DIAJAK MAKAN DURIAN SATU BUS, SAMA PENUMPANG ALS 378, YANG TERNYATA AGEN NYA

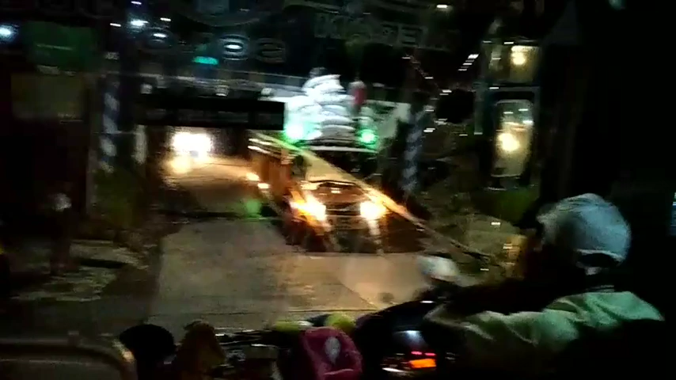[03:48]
Yang mengemudikan masih Pak Joni Sinaga.
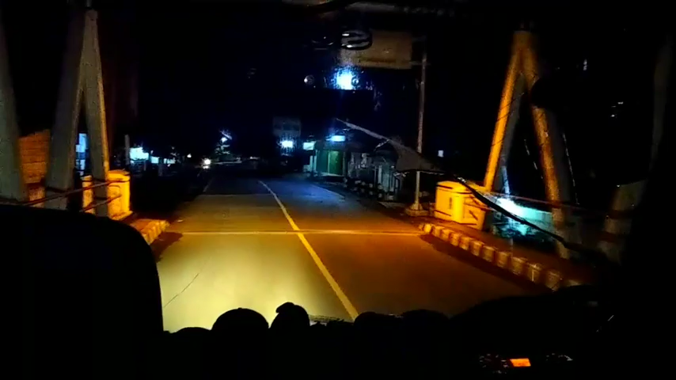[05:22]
Nah kawan-kawan, ini kita sekarang di daerah Lahat ini.
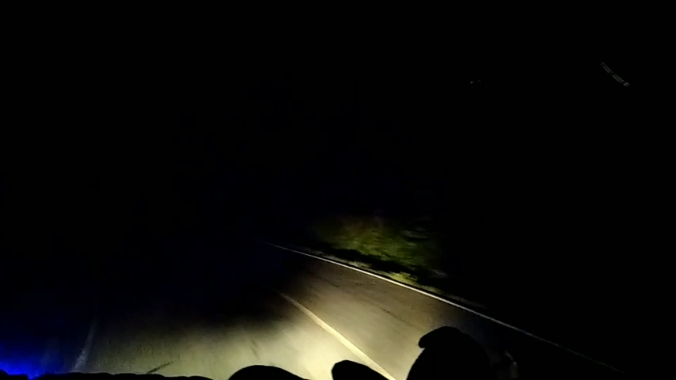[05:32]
Tadi setelah selesai dari makan durian itu, dan inilah jalannya seperti ini nih. Banyak lalang-lalang, ada rumah. Yang bawa masih Pak Joni.